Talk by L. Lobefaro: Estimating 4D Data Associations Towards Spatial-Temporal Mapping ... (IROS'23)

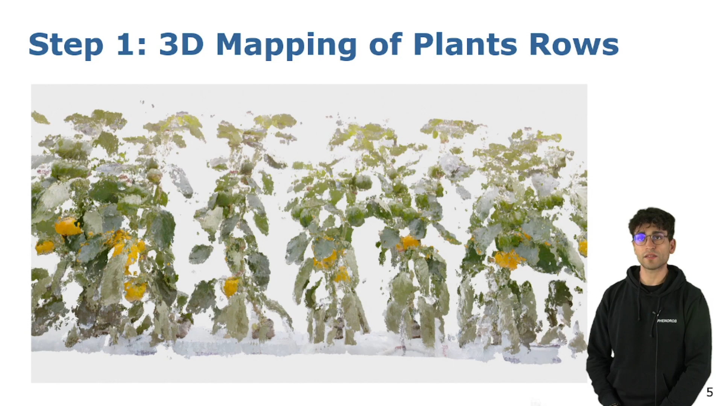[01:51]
by unprojecting 3D points from the incoming RGB SLAM. In this slide, we can see an example of the Obtainer result.